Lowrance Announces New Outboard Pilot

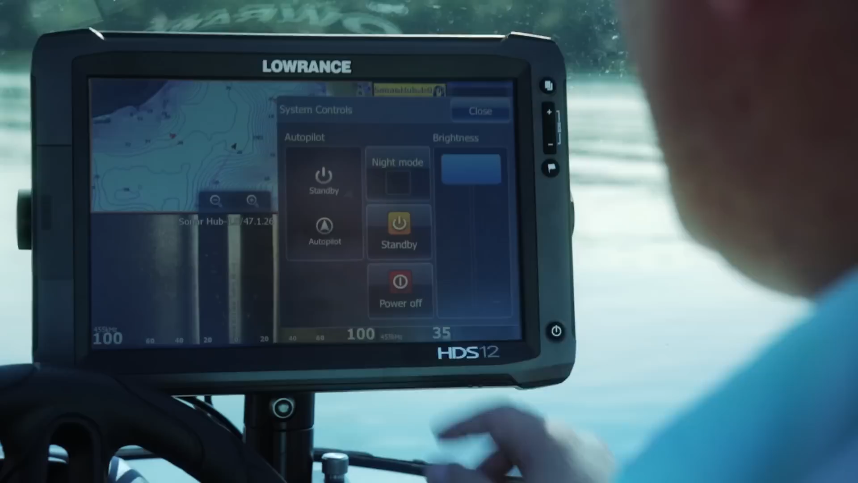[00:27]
steer outboard motors on boats 30 feet and less. It's like having an extra pair of hands when you need it.
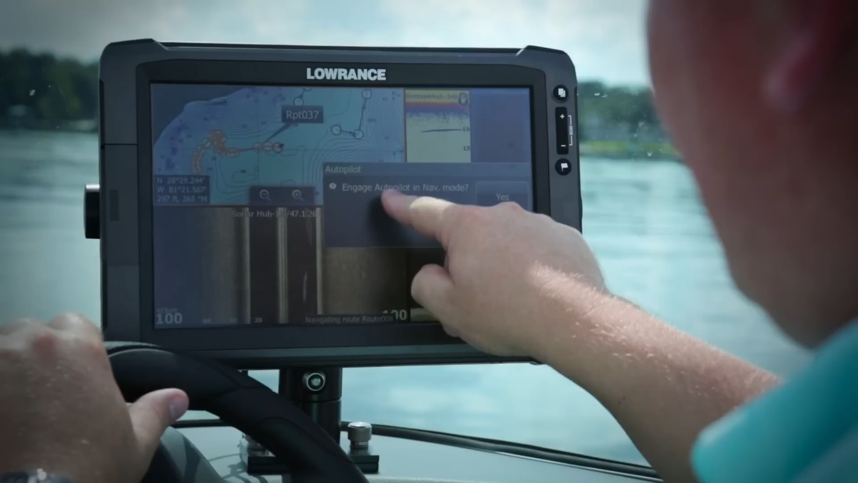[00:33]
The Outboard Pilot can steer you to a heading or a waypoint or along a route.
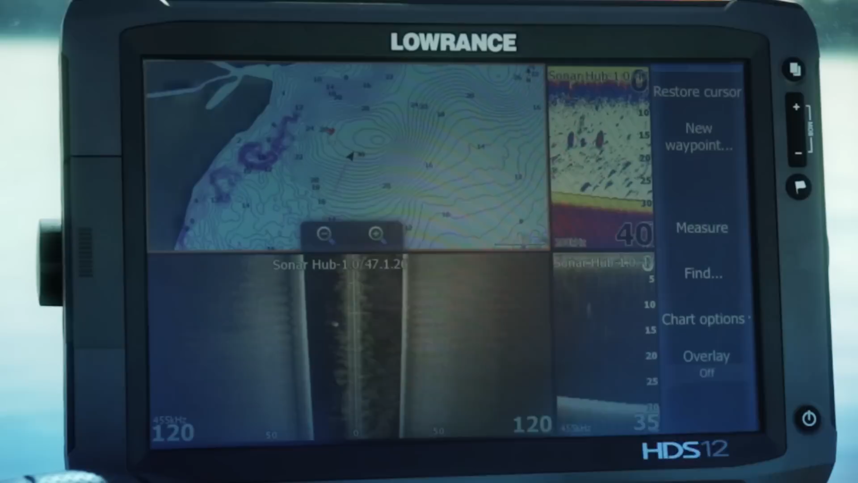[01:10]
From your HDS display, you can control the Outboard Pilot so that you can steer to a waypoint,
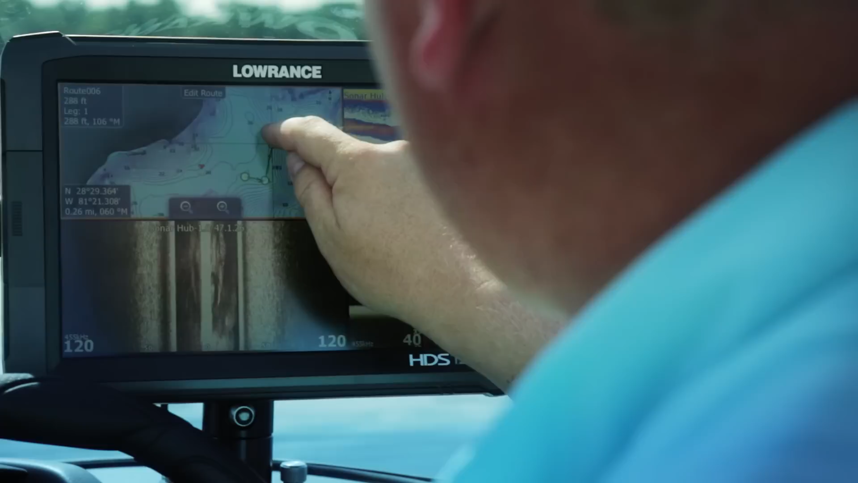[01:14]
along a route, select a turn pattern,
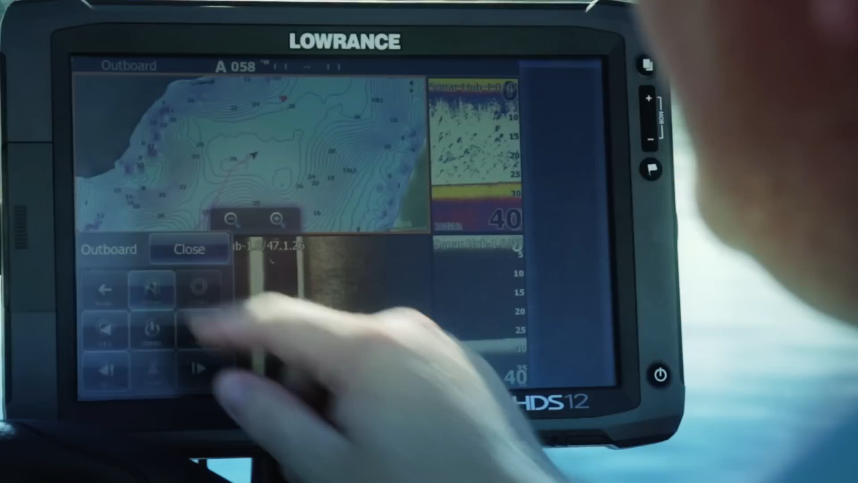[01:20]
or just simply hold a constant heading. You can also easily convert save trails to routes,
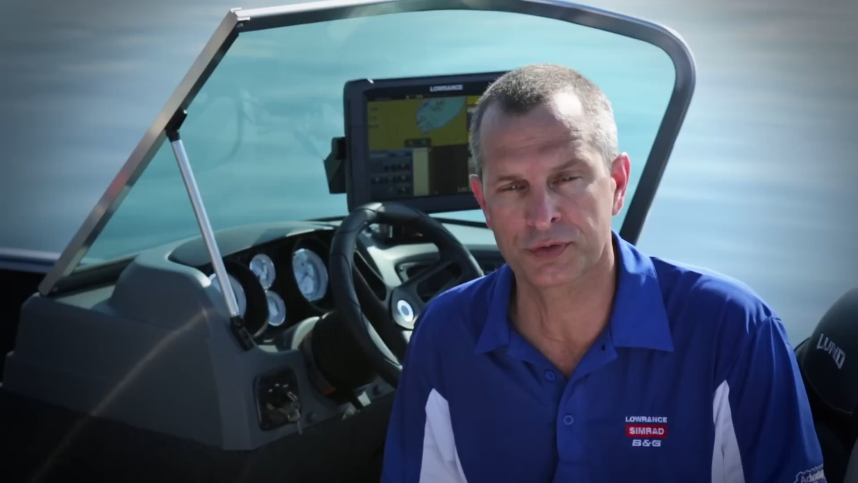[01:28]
so you can retrace a previous track and get your boat back to the dock from a favorite fishing area.
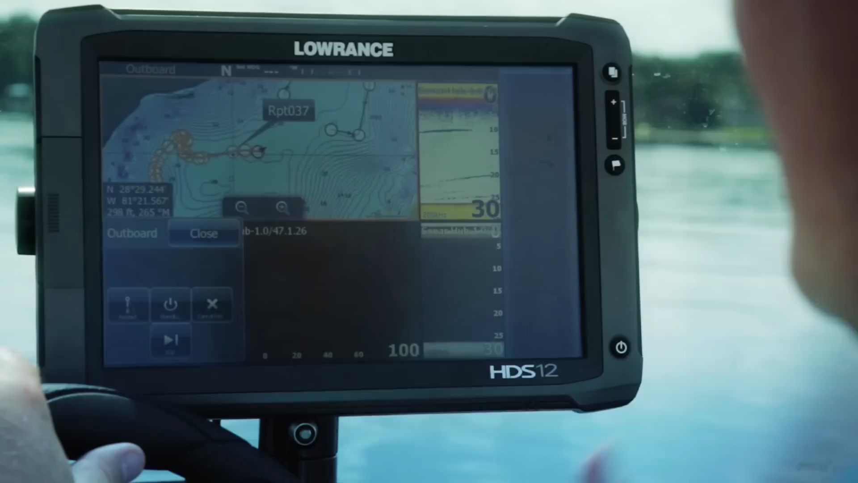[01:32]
The Lowrance Smart Steer Control allows you to easily switch from outboard engine to the MotorGuide XI-5 electric steer trolling engine.
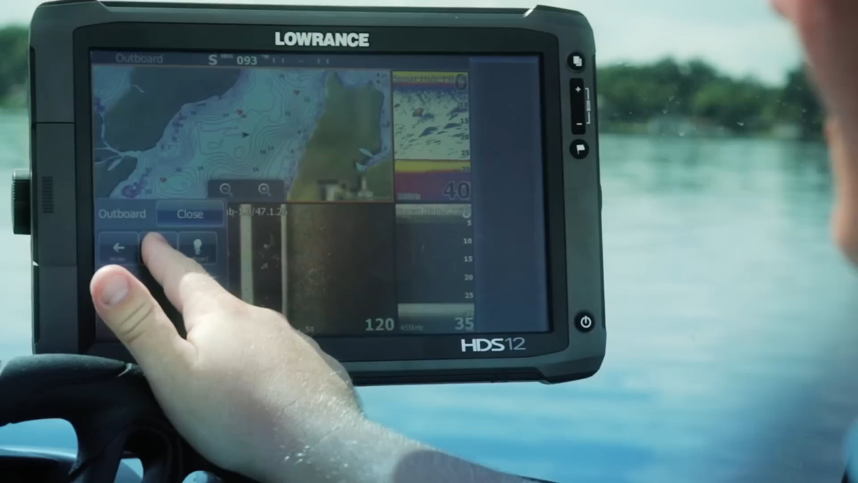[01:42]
All from your HDS Gen 2 display.
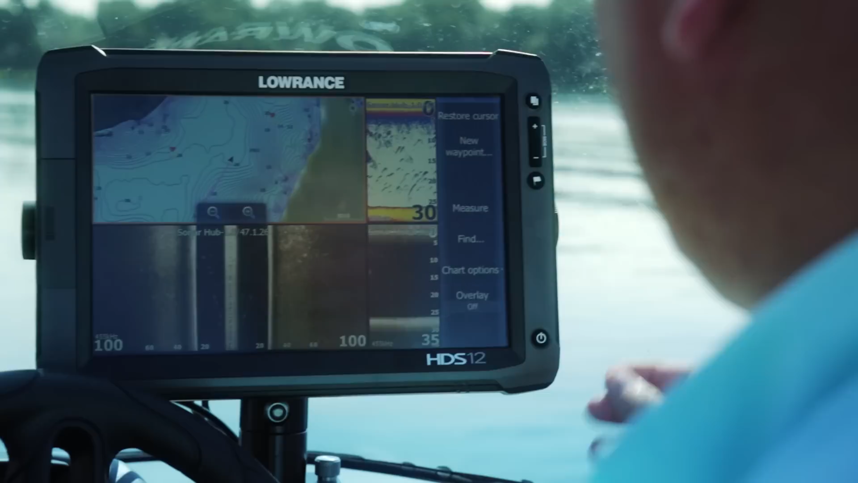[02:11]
My favorite way is to press the power key, press Autopilot, and now the control module will come up.
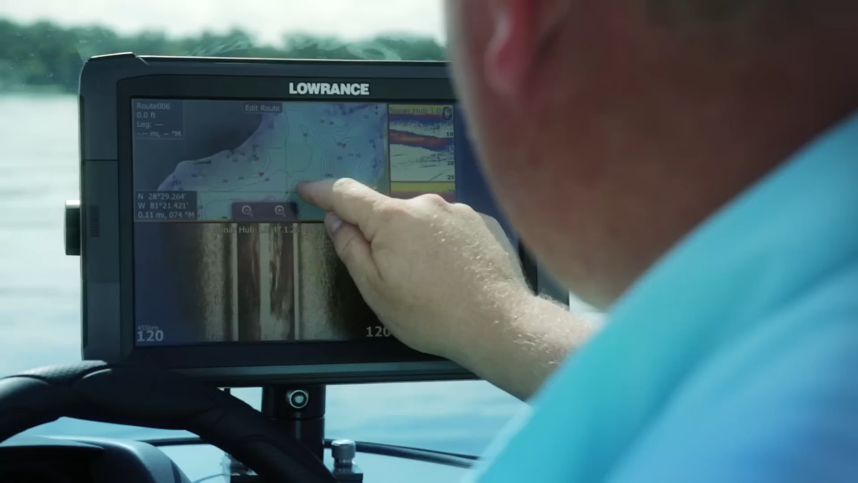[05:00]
So I can go on the screen if I want to create a route and stay along and follow this contour area. I can push my screen there, go to new, go to new route, and now I can touch and I can take and follow all the way along the bottom of this basin just by creating that route.
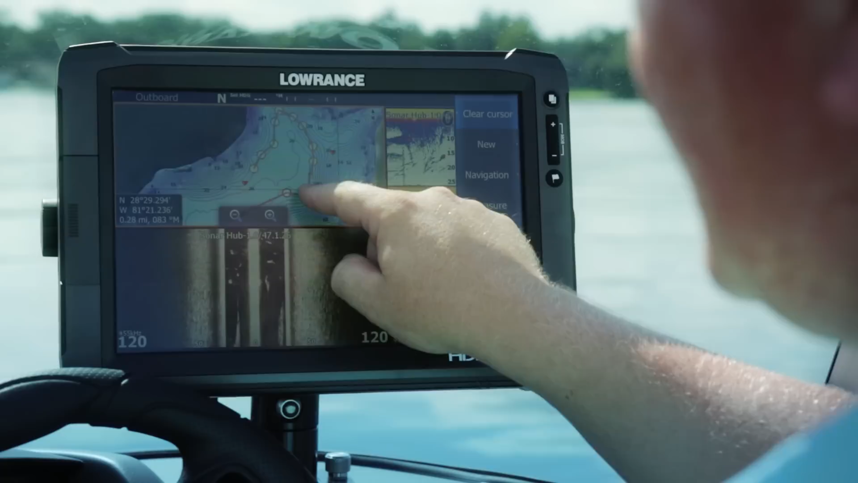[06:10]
So when it gets to each leg, it'll just kind of work its way down and through the route. One feature we have with the HDS is the ability to scroll back and sonar history.
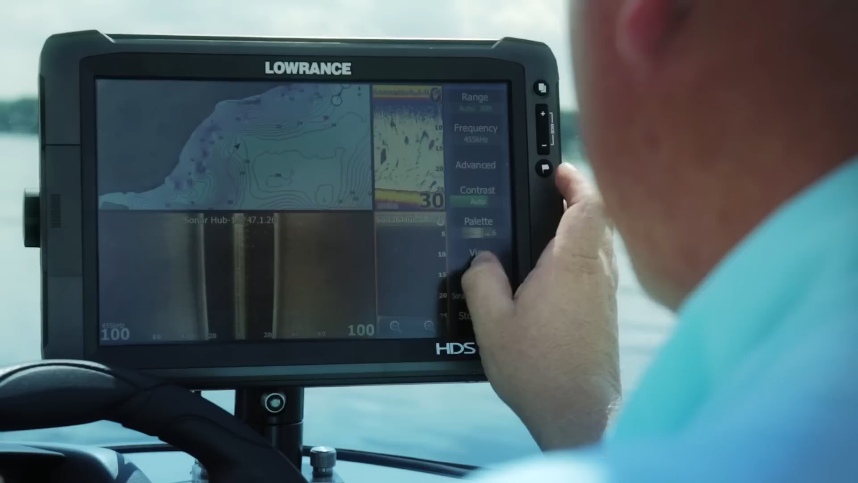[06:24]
So if I find a piece of structure that I like, so I'll use these weeds for example, I can hit go to cursor.
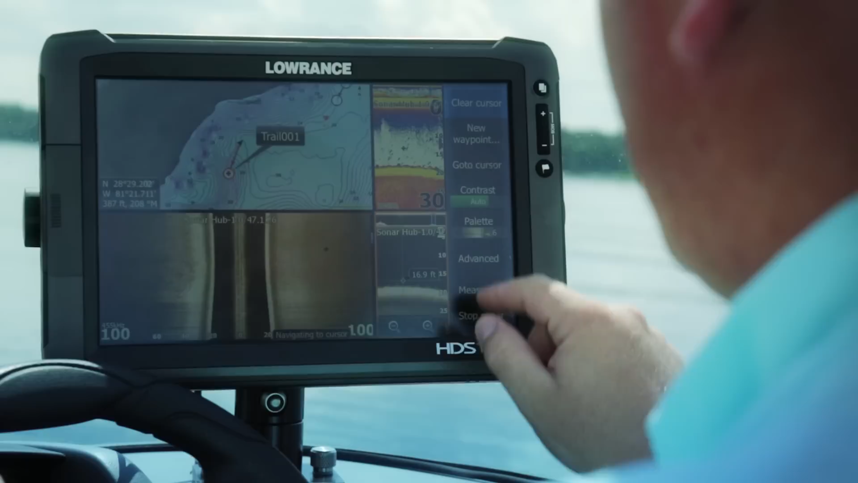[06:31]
It'll ask me if I want to engage autopilot mode and turn yes.
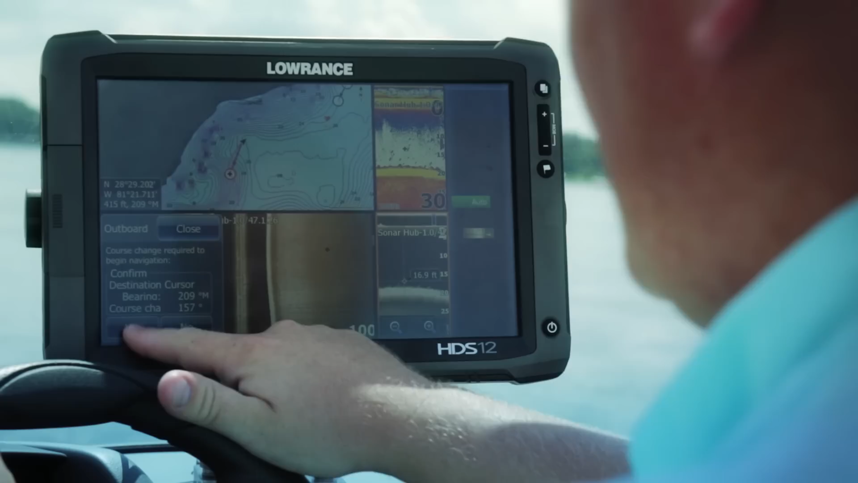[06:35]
And now it will take me back to that piece of structure so I don't have to spin around.